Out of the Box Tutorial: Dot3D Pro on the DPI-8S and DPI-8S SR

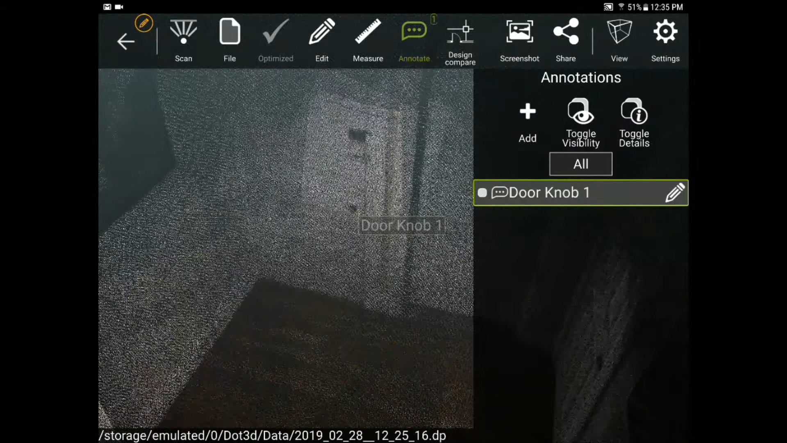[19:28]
You can also add surface based annotations so if I want to get a surface area of this floor for example I'll
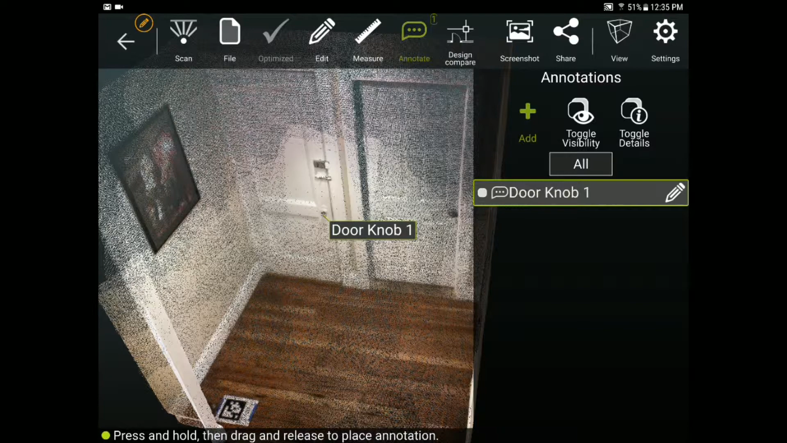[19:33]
hold on the floor and select that I want to annotate to a plane. Now this recognizes that plane automatically. I'll do another one for the wall and
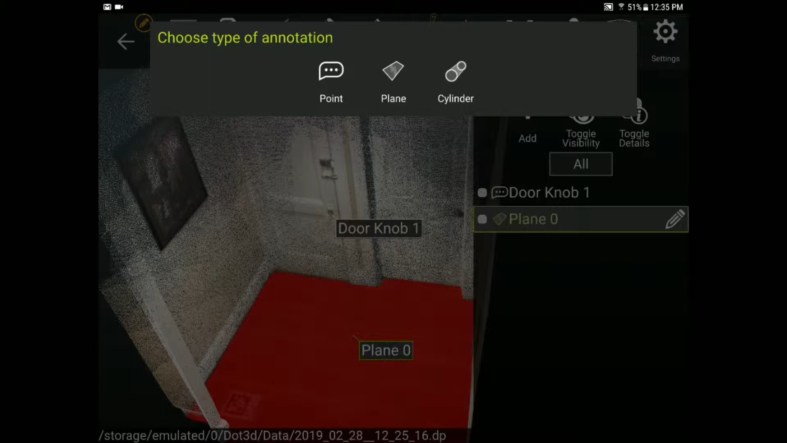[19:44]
either of these will give us a surface area if you tap on the annotation.
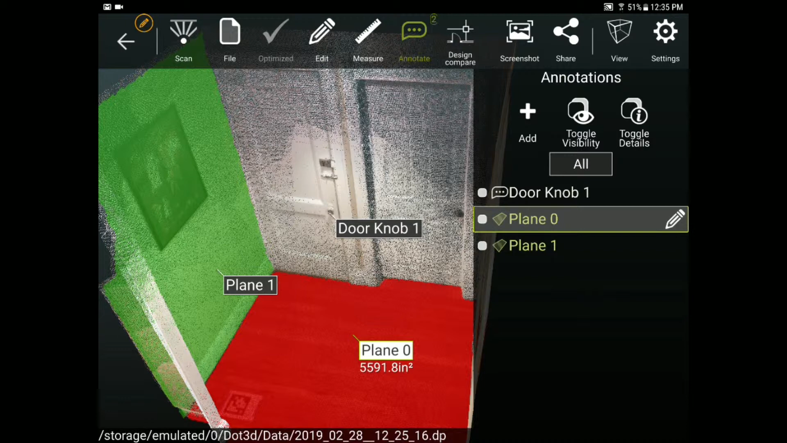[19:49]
An additional benefit of these surface annotations is the ability to measure from them.
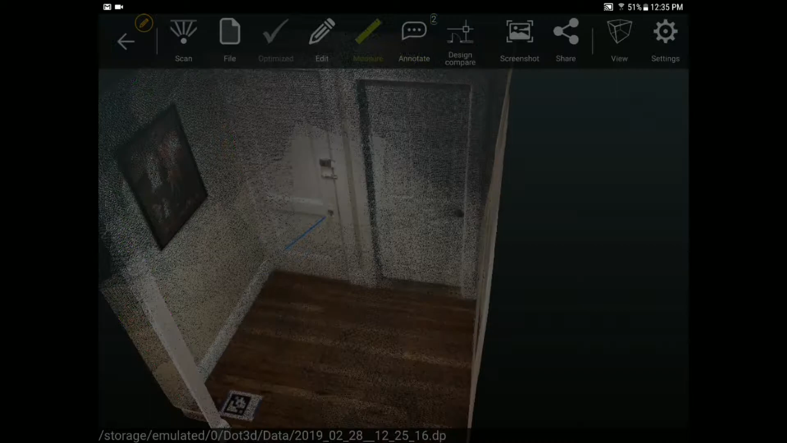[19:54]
So if I go back to my measure tab and I move that measurement you'll see it's now able to select the floor itself. It gives me the option do I measure from that point or from that plane. I'll say from that plane and now anywhere I move my measurement throughout my scan it's pulling them all perpendicularly out of that plane. We also have an exciting new design comparison functionality. We've released several videos on this functionality which can be found at dotproduct3d.com slash design compare.
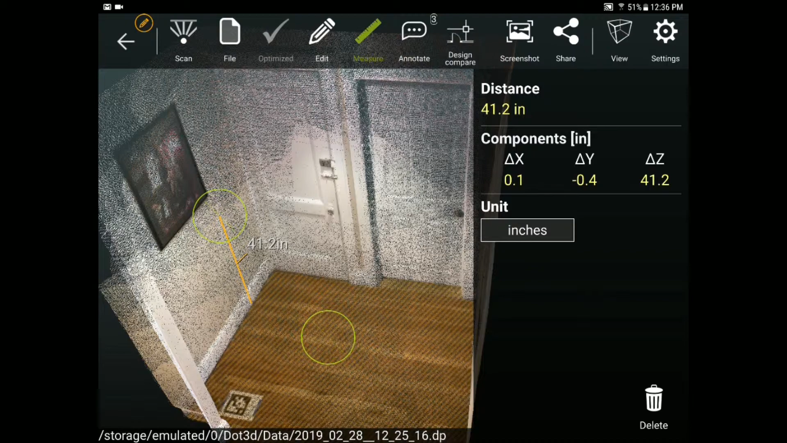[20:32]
What this does is allow you to load an obj CAD file onto the tablet for in-field comparison and registration of your data to the design model. Before we finish up here I'll show you a couple more things.
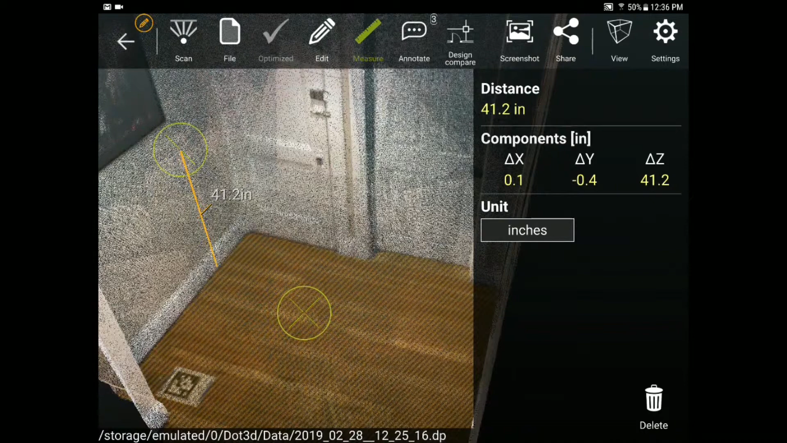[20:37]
You can take strategic screenshots of your annotations measurements and data that clears up the menu items can be
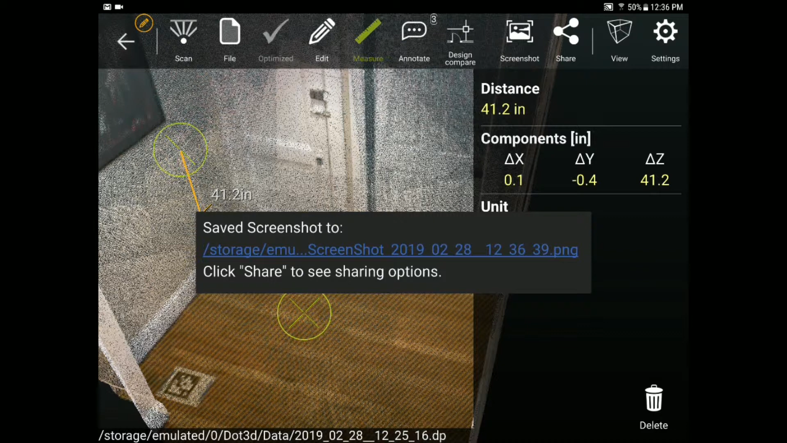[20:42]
shared very easily as simple PNG files.
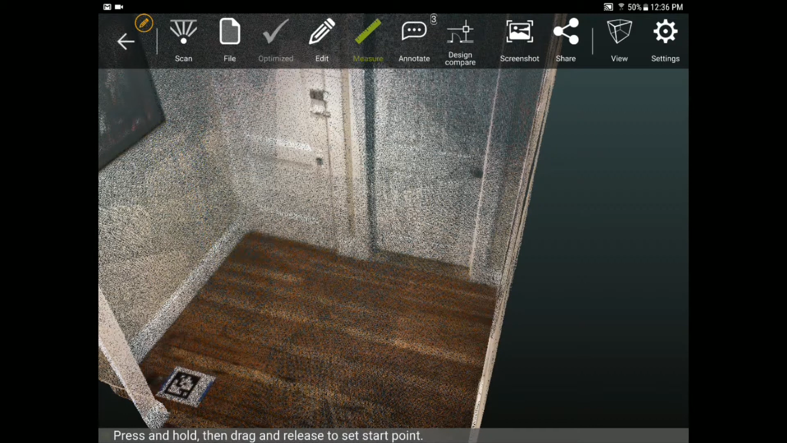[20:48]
I should also mention from our view tab we can access those high-res frames that were captured earlier.
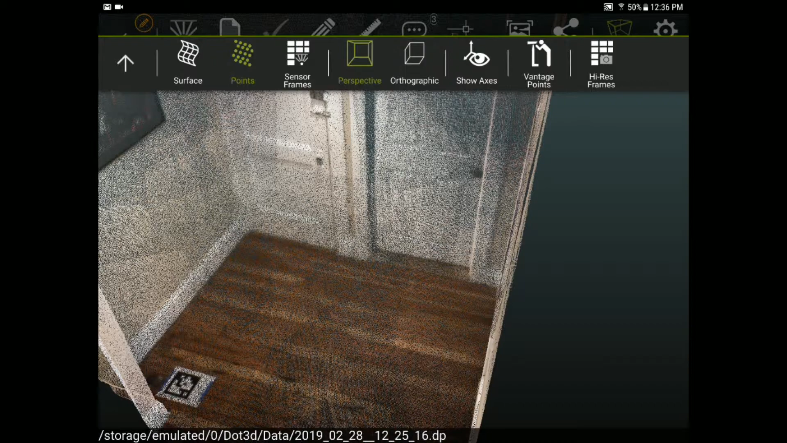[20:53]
So here you see the image and orientation locations of when I took
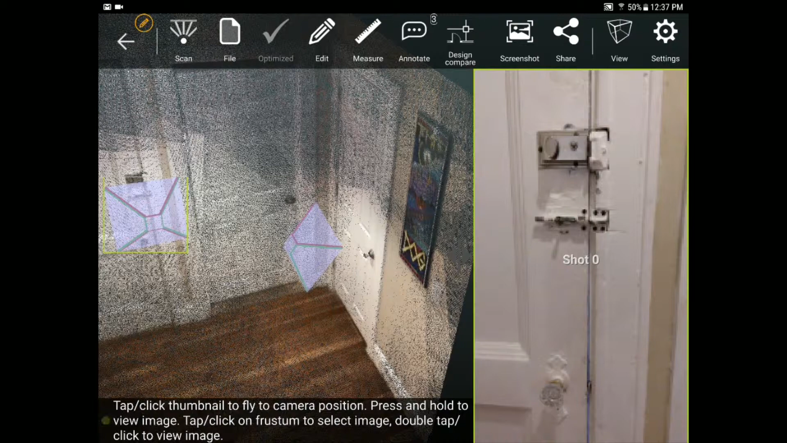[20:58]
those HD photographs from the camera of my tablet.
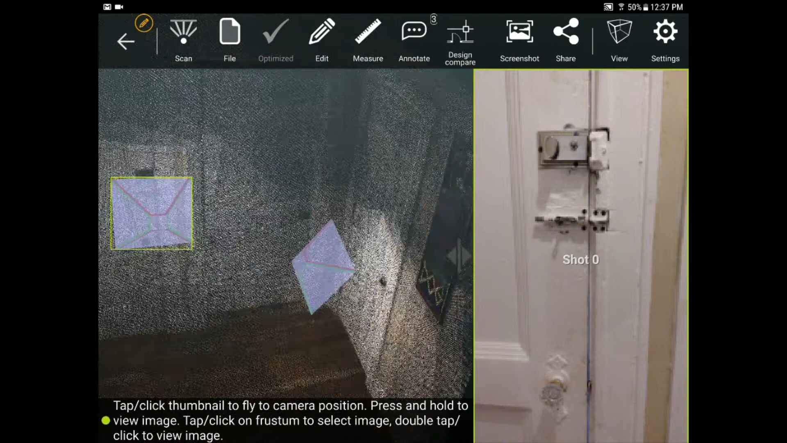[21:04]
If I tap on these images on the right it'll bring me there in 3D and if I hold on them it will bring up the HD photograph which gives me a lot more high-resolution detail from that particular perspective of the object or area of interest.
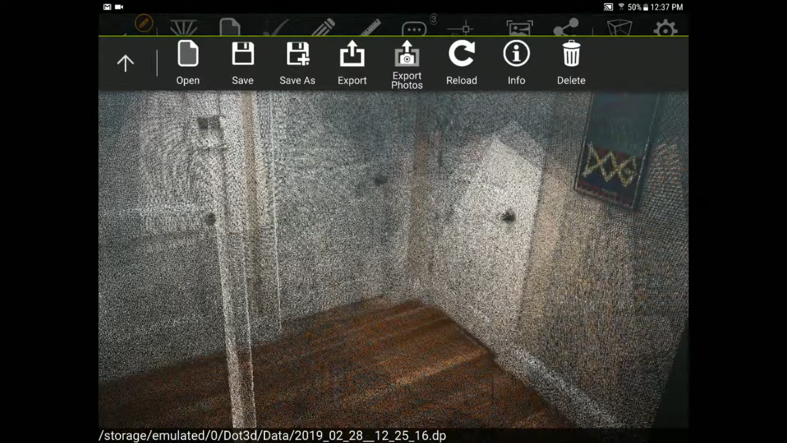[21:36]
So save is always a best practice. I'm saving this directly into dp format.
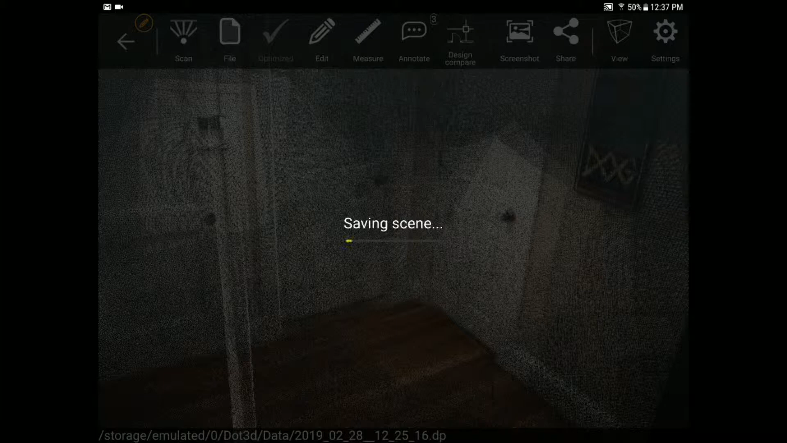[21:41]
Our auto save scan our auto saved unoptimized file is always backed up as well. Or if you want to export to a different file format
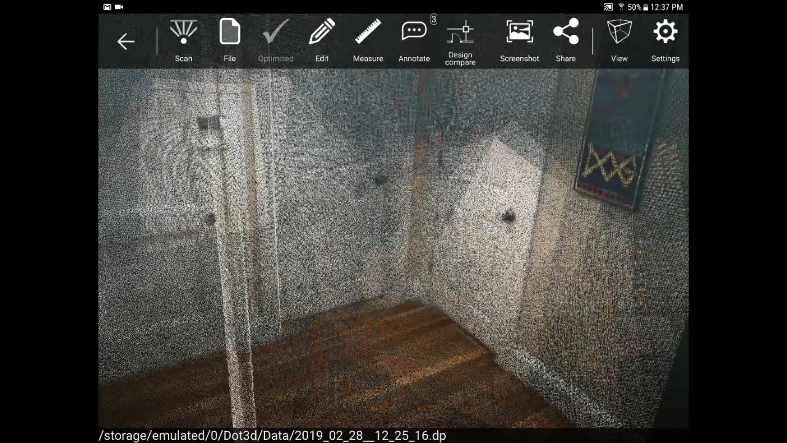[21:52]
you can go to file export and this gives you a wide variety of export options that maximize compatibility with any of the different 3D workflows that you may have.